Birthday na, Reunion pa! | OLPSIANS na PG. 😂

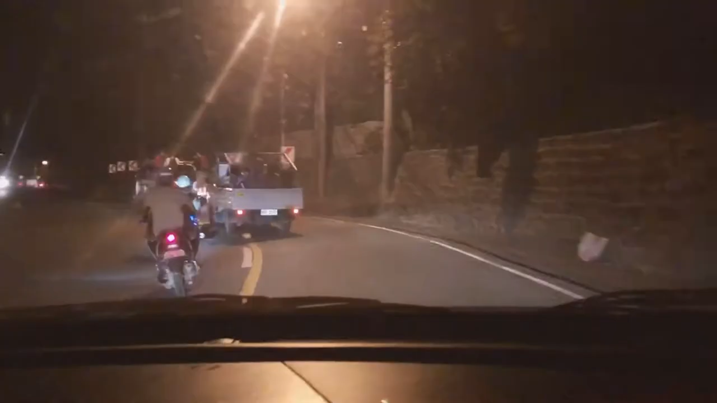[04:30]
Ako kita mo, super maka-overtake. Oo, oh, yan, yan, yan.